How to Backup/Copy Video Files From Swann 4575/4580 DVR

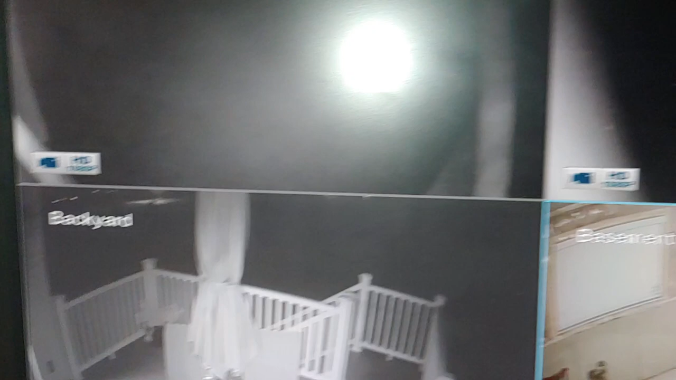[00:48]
pull I'll show you that later so first thing you're going to do on this is right
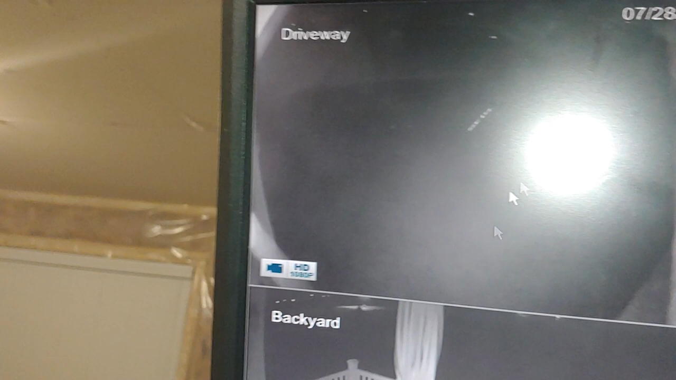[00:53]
click it go down to the menu click on that you have to put in your password here usually
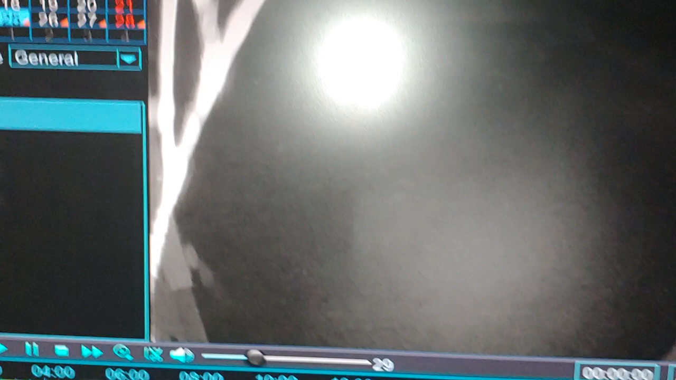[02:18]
here so now we're looking at midnight of the camera
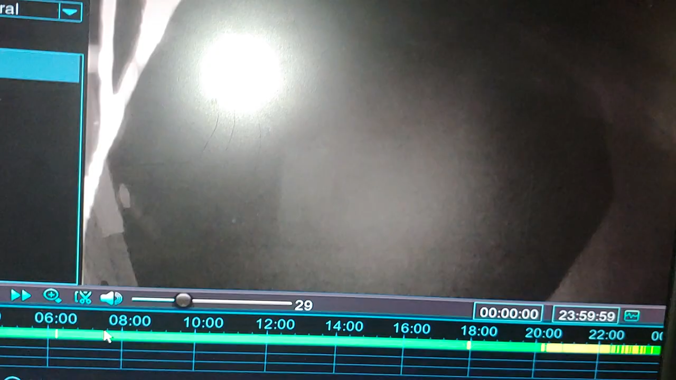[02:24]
and we'll move that up to get some sunshine out now we got eight o'clock in the morning 805 a.m.